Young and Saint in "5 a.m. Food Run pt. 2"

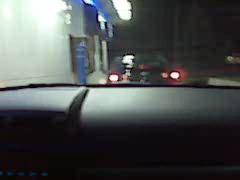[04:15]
He had to get his capris up. He had to warm that bitch up. Look at it. He had to warm that bitch up this morning. Window's still icy. Exactly.